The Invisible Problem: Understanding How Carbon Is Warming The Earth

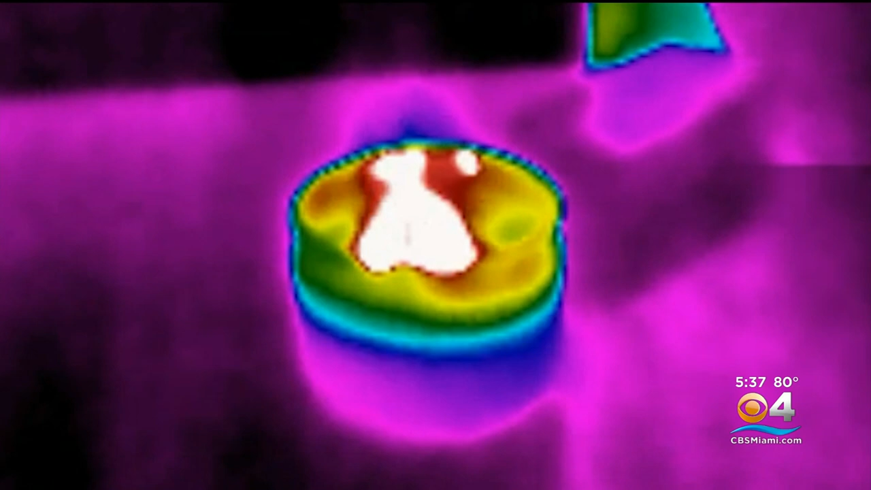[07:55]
When the glass comes into frame, it shows up as solidly purple, so you can't even see the candle behind it. Dr. Cordero is saying when you add more carbon dioxide to the blanket around the Earth, our planet retains more heat.